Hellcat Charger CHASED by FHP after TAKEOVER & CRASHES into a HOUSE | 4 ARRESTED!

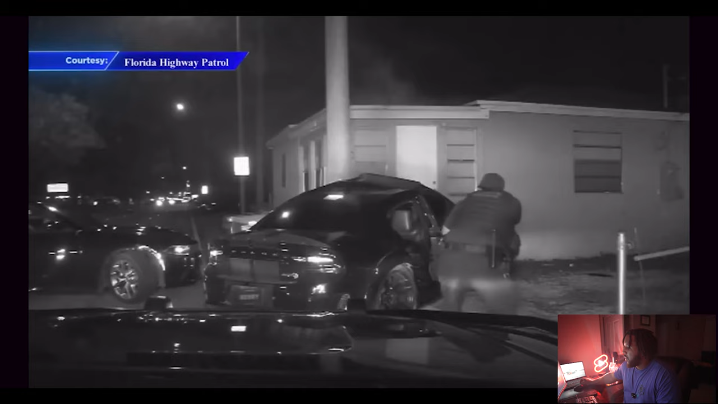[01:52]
The charger crashed into a post. One guy trying to take off, but he didn't get far.
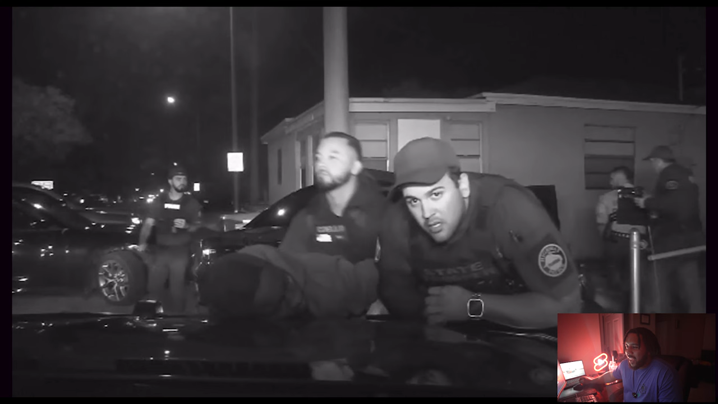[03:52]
The fact that he looked in the camera right here. That right there lets you know he was about to probably say or do some messed up shit to this kid right here on the hood of the car. But he looked and realized, oh shit, I'm being filmed. Let me hold back and chill out. That right there is the look of, you know what I mean? Oh, I'm caught. Let me chill out right now because I'm being recorded. All right. We're going to keep it cool. We're just going to talk to him.